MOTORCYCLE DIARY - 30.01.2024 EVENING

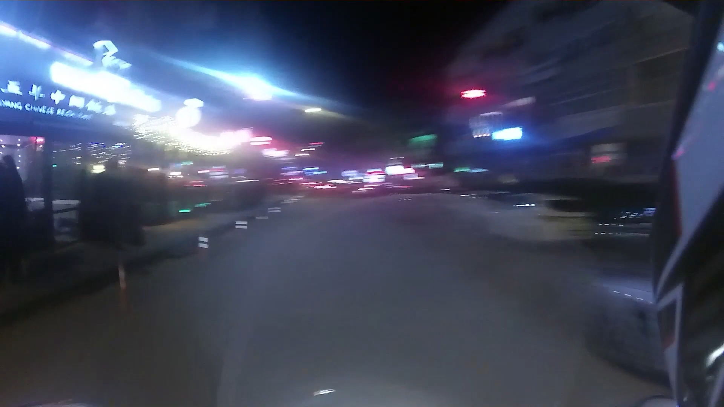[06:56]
Arabalar durmasın istiyor. Gelmiş. Oraya saçma sapan bir şekilde durmuş.
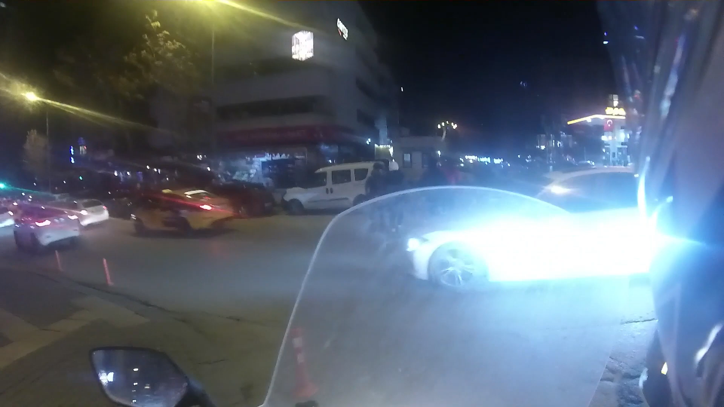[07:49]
Şöyle Doge'u ekarte edip çıkayım aradan da.
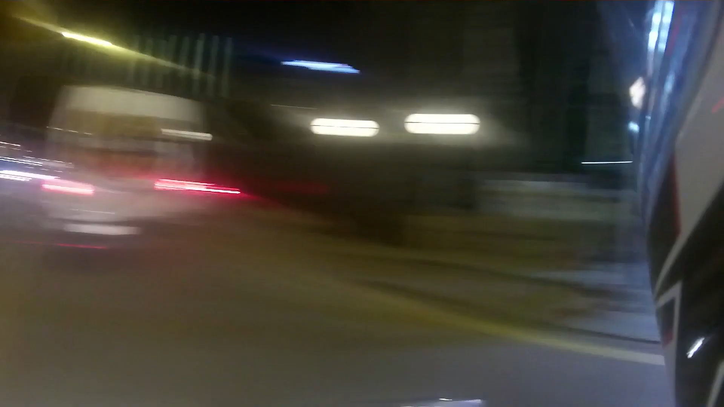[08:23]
Şöyle sağdan. Niye sağa giriyorsun sen? Senin olayın nedir? Sinyal. Önde sola gideceğim. Ne kadar küçükmüş bu Z3.
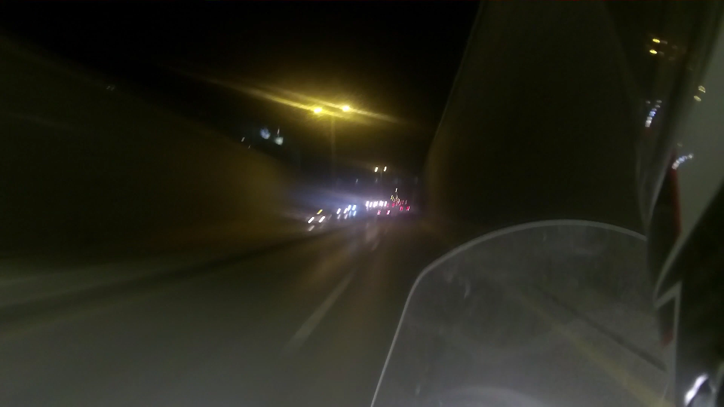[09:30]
Bunu geçecektim ama arkadaki araba biraz hızlı geliyor gibi geldi bana. Aslında çok da hızlı gelmiyor ama yine de trafiğin hızında gitmek istedim.